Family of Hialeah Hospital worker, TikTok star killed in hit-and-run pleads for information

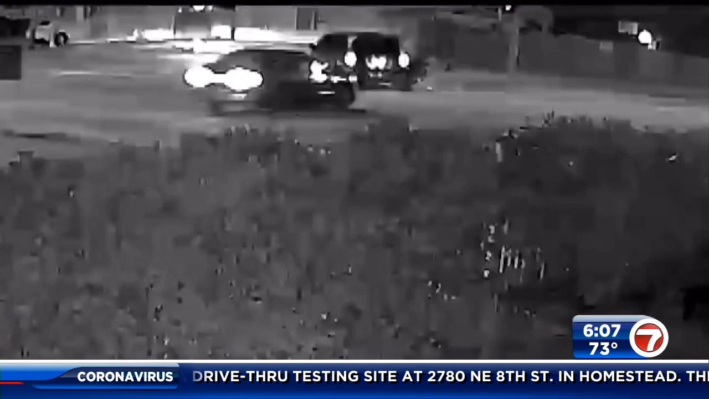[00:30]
the moment of impact that took the life of 34 year old leonardo gill back on january 25th
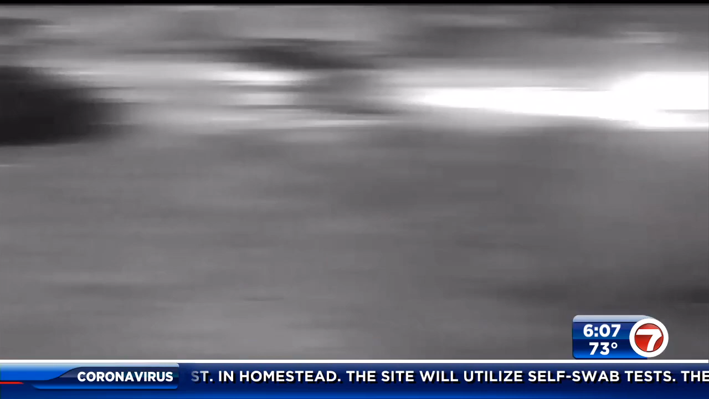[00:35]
gill was headed home from work when a dark colored suv and his motorcycle collided along